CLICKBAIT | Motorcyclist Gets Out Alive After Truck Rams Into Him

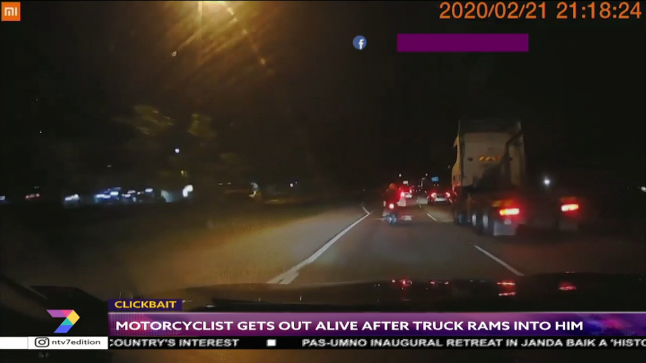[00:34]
a motorcyclist was shared on jpj slash police roadblock info facebook page the 22 second video showed a motorcyclist escaping death when he was nearly run over by a fast moving truck in the right-hand lane it can be seen that the motorcyclist was at the front of the lorry which is a blind spot hence the truck driver was not aware of his presence dash cam footage shows that the lorry crashed into the back of the motorcycle but swift action from the rider to maneuver his bike to the side of the
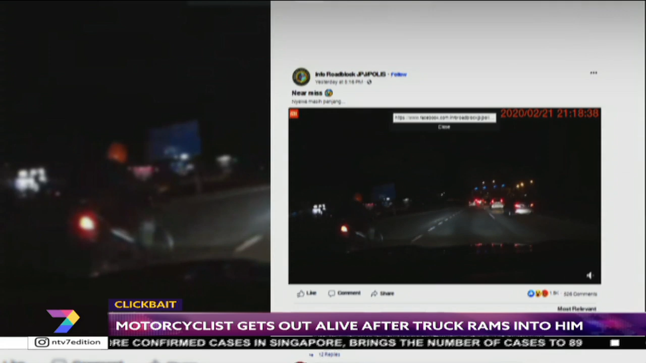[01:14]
road saved his life unaware of the incident the truck driver went on with his journey not knowing that he almost ran over the motorcyclist the video has received various reactions from netizens with many people asking why the lorry driver was in the fast lane other netizens have also stated that